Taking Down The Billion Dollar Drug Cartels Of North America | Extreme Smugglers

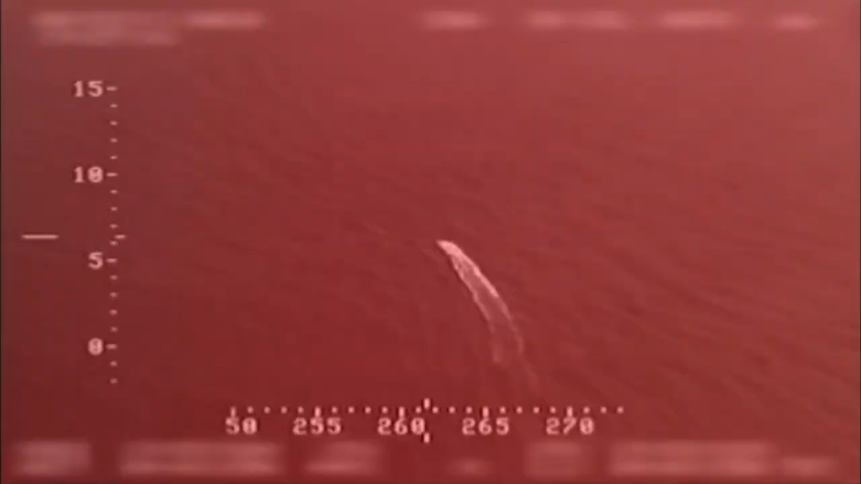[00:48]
But their trafficking mode of choice is by sea.
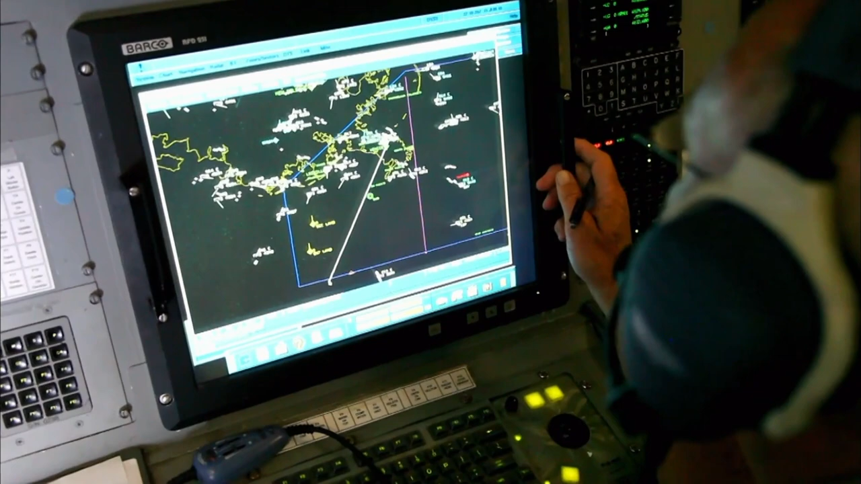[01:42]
a fishing boat believed to be transporting drugs.
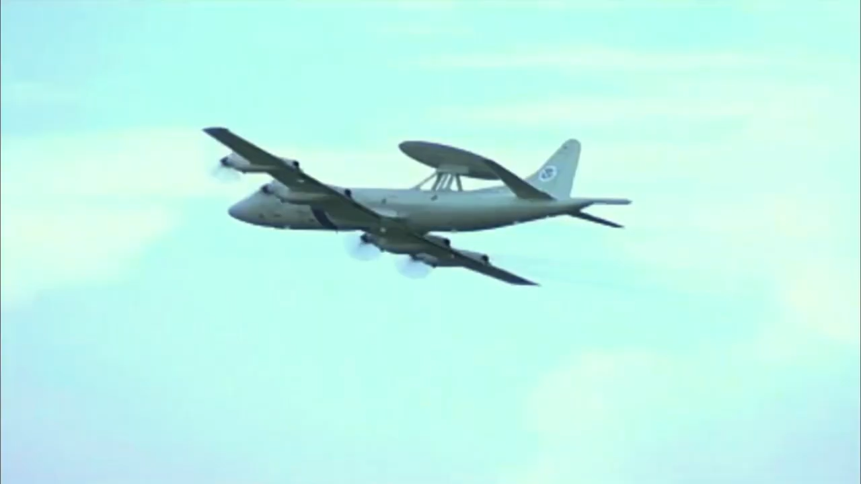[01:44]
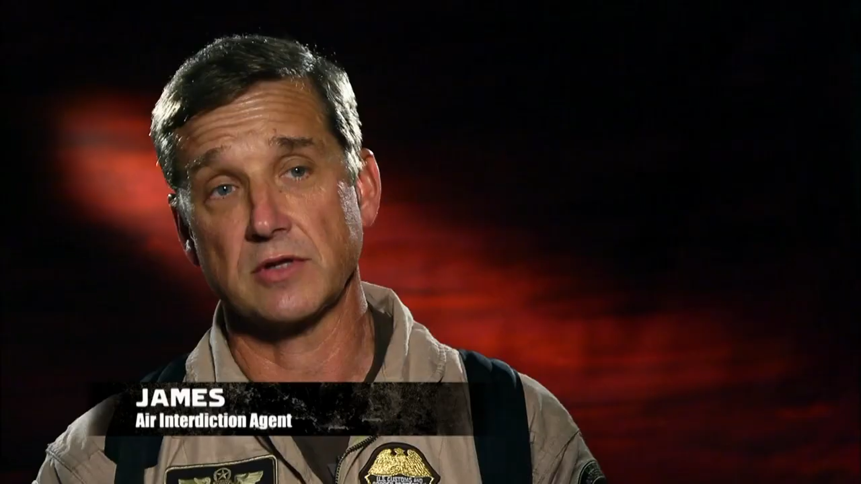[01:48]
We were suspecting that this boat was carrying large load, a multi-ton load up towards Mexico for offload
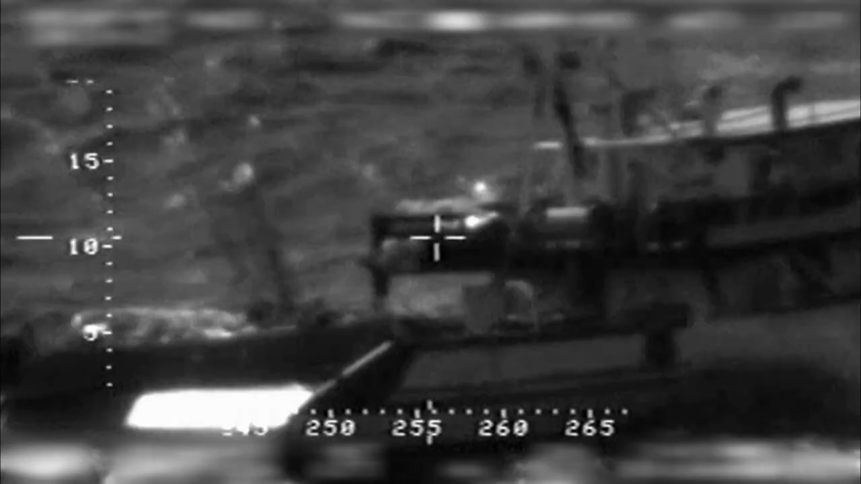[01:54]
to smaller vessels off the Mexican coast.
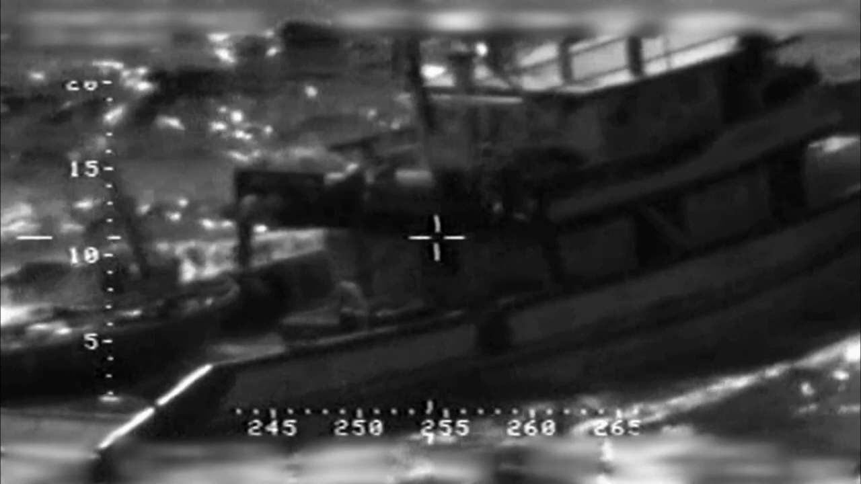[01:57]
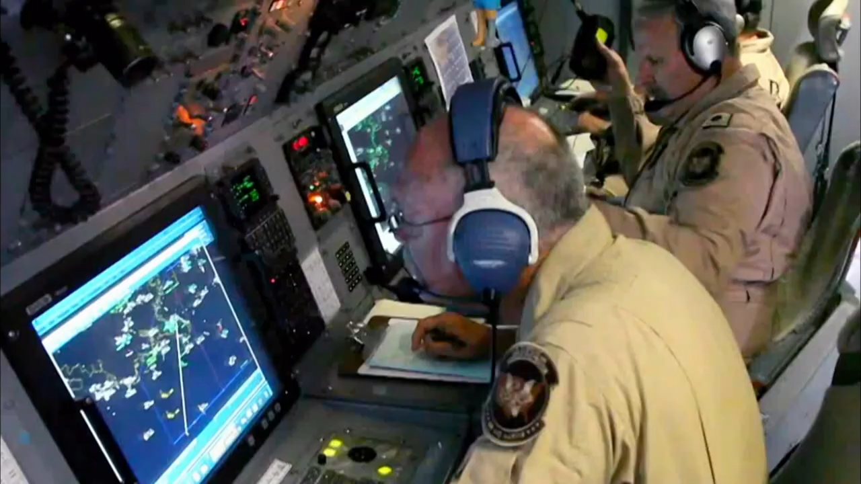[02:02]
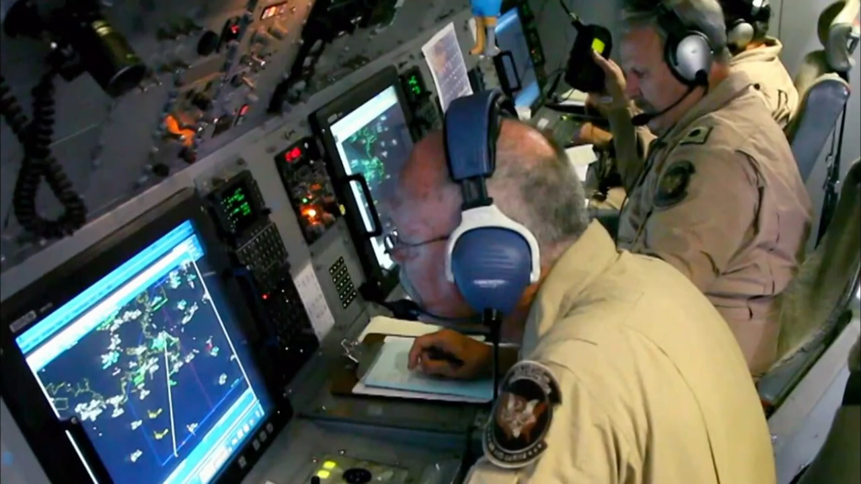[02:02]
Recording the mission from six kilometers, the P-3 crew contacted a nearby Navy ship, USS Jarrett.
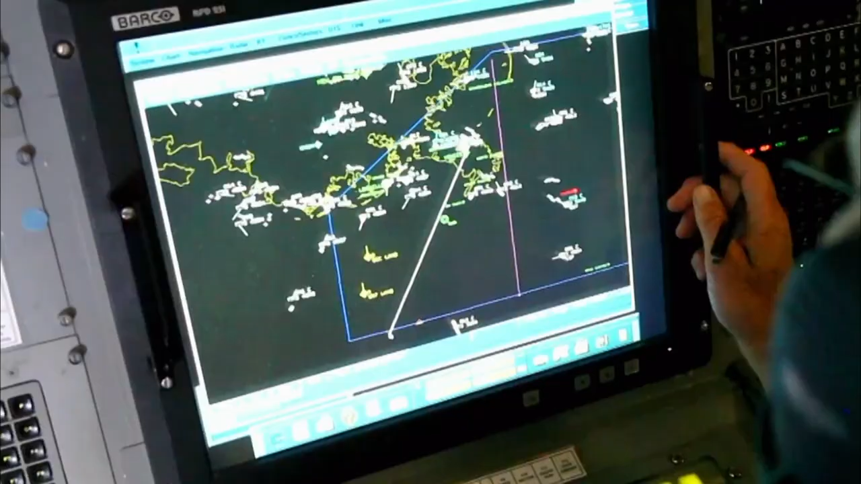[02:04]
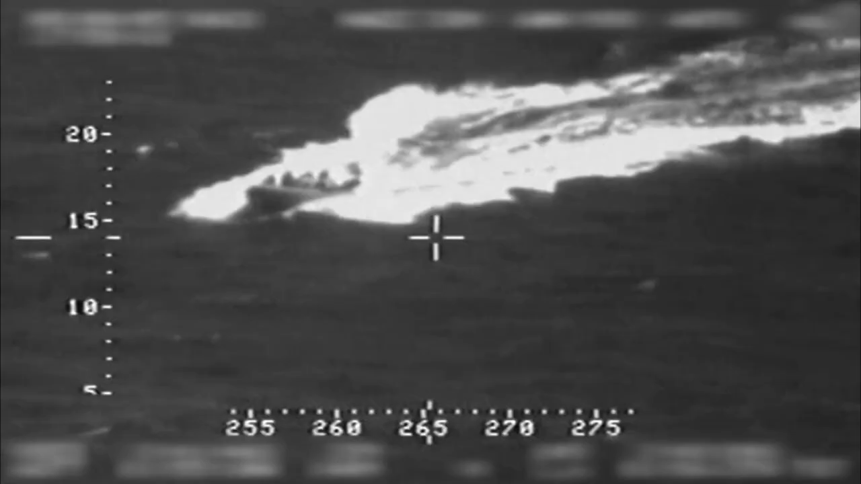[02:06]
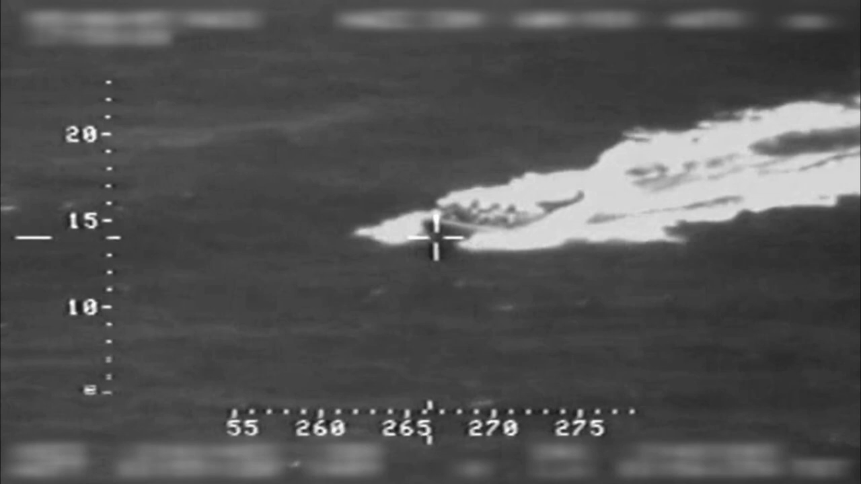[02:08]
They immediately launched a US Coast Guard boarding team. As the team approached, a crewman on the Simon Bolivar was seen throwing something overboard.
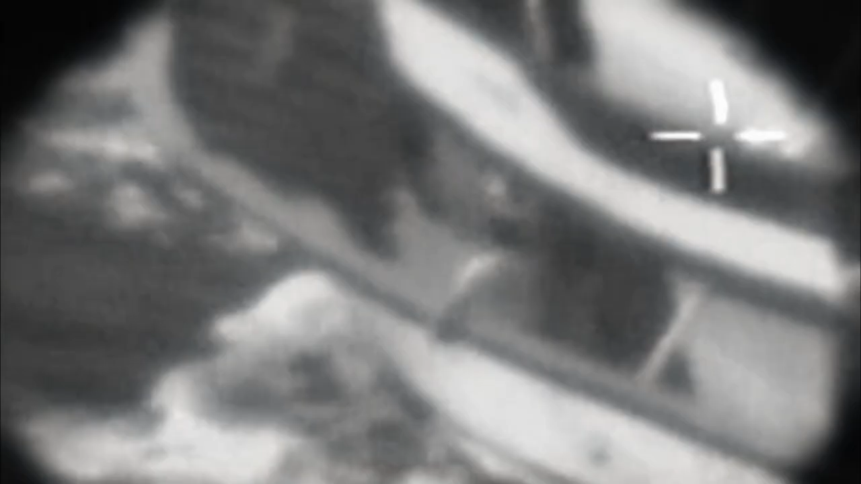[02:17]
Something was just thrown over at 0343 south.
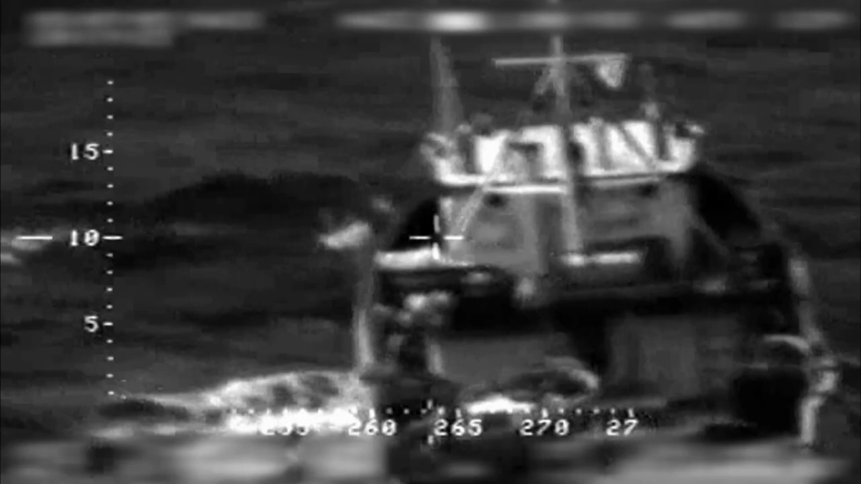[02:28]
If they start chucking stuff over the side, something's not right.
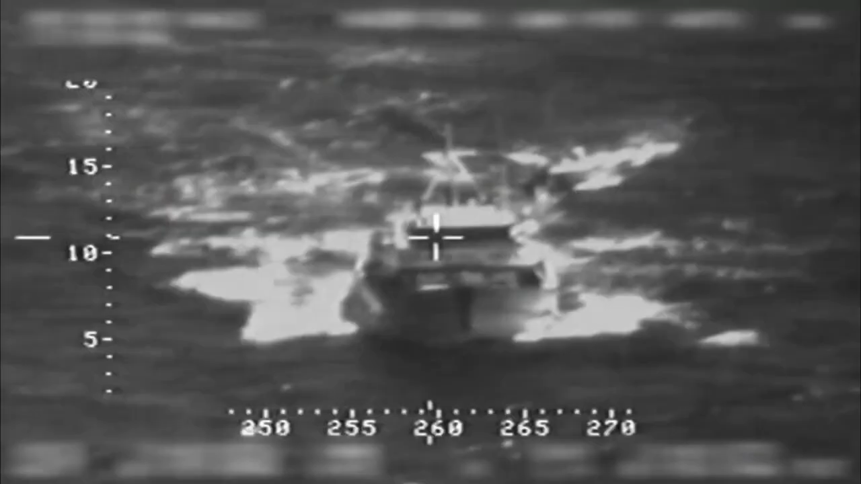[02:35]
It was not long before the Coast Guard pulled alongside the fishing boat.
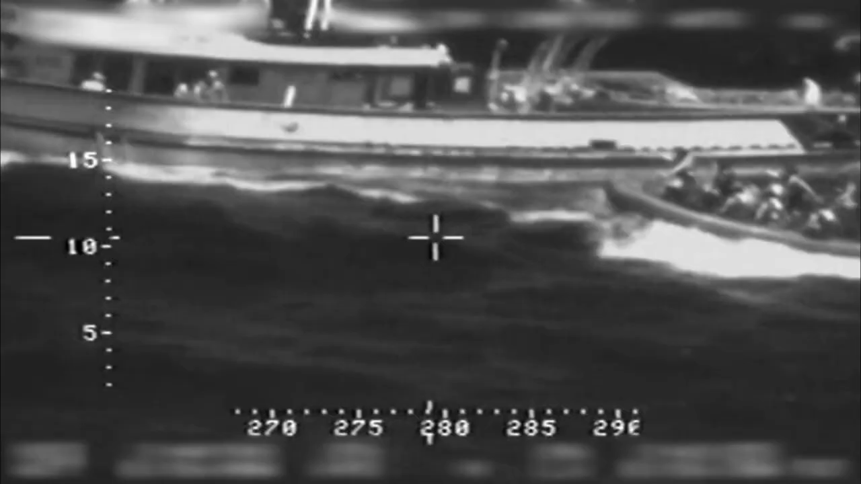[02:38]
The armed boarding team now comes alongside and physically takes over the ship.
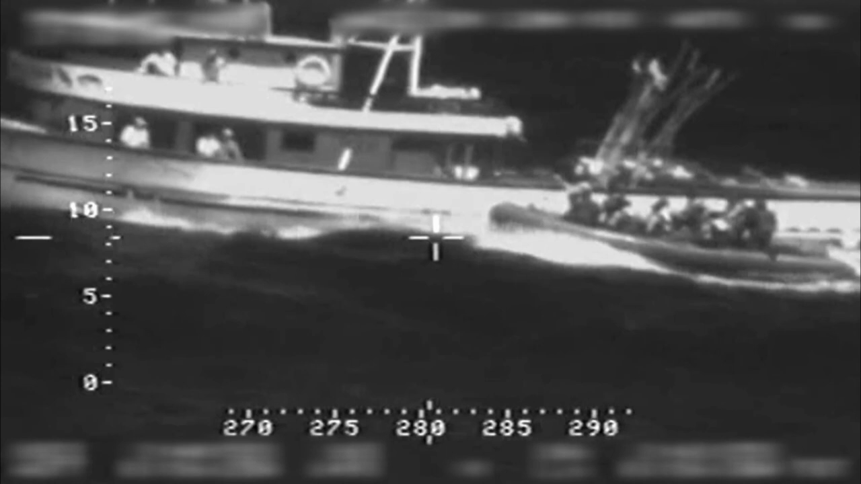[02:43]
OK, boarding crew is about to jump aboard the Simon Boulevard. They're on board. But the captain of the Simon Bolivar then made a desperate and dangerous move.
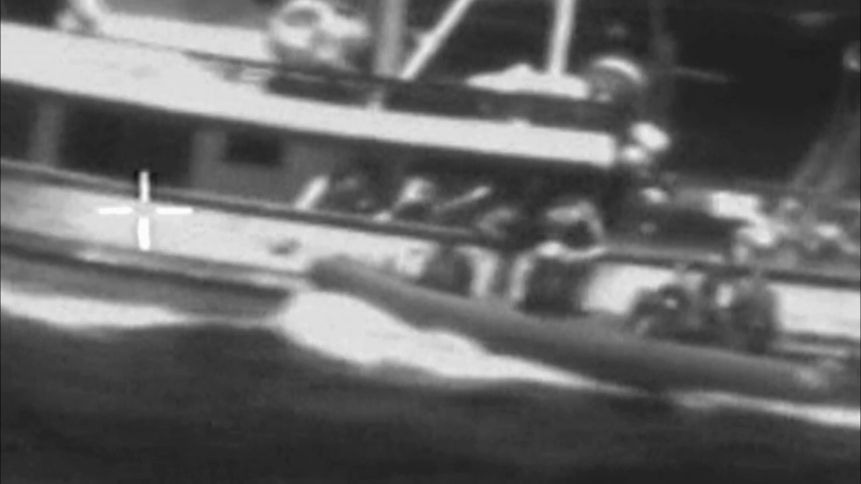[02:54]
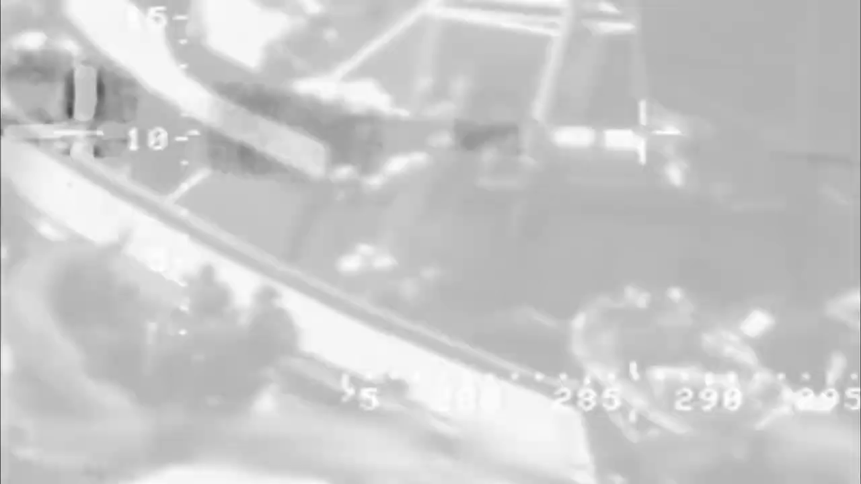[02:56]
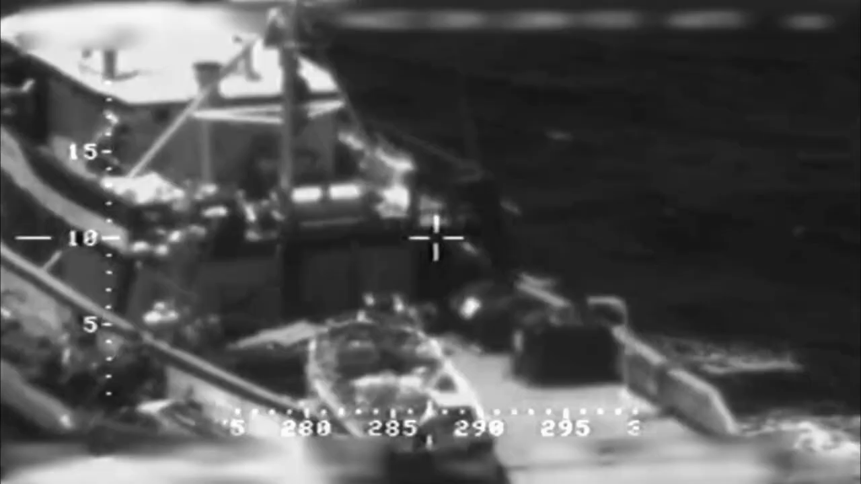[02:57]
At that point, we see the ship go out of control.
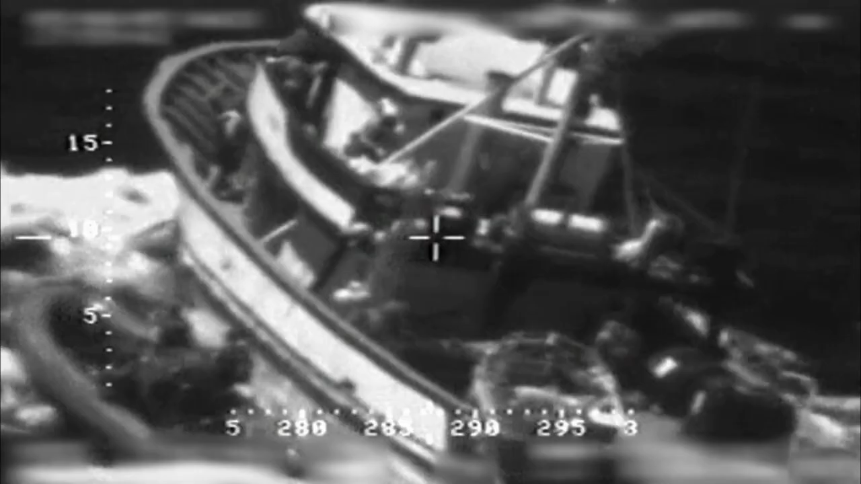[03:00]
Uh, break, break. Ocean, ocean. He's turning.
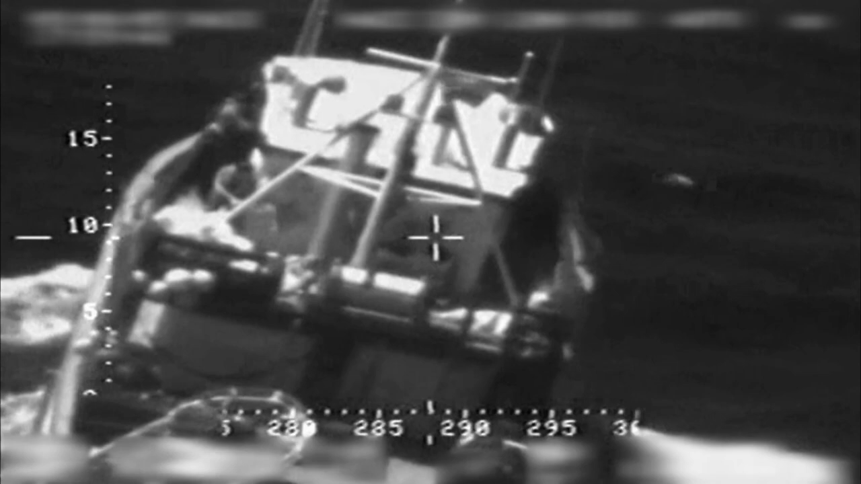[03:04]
He's circling there. The Navy ship who's right next to him sees this ship go out of control.